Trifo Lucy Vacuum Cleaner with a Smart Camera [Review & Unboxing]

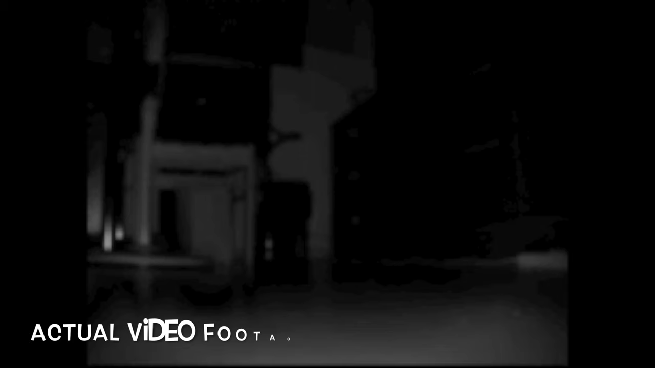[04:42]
In night mode, the camera can detect movements in night vision where objects and people are visible even in low lighting conditions.